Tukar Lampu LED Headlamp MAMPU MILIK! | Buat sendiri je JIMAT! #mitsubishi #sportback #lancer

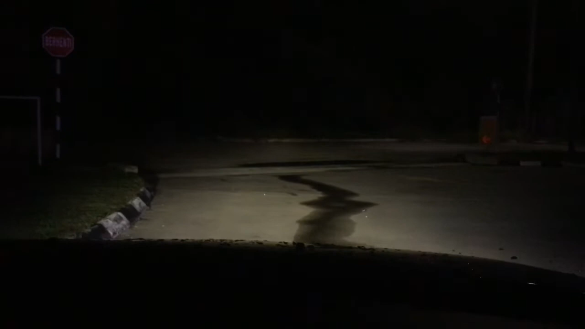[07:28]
putih campur kuning lah setiap lampu ni dia ada function dia masing-masing lah sebab kalau putih time hujal lebat tak boleh nampak alright thank you so thank you you